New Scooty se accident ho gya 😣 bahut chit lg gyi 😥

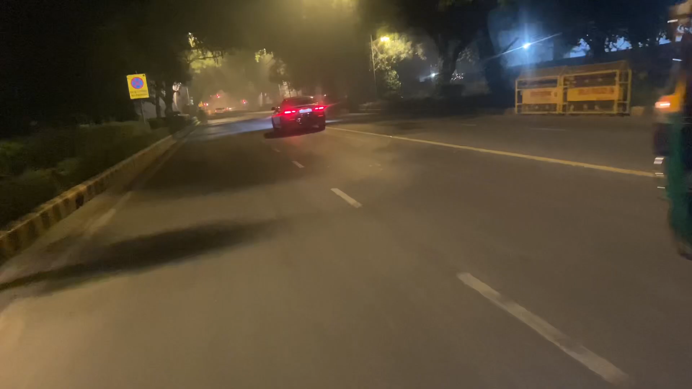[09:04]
जैकिटे पहनने हो इसमारे जैकिटे पहनने देखो ठंड देखो ओस देखो को रही को रहा है हर तरफ नत्त हब्लाइब को खूंते घुमके घुमके घुमके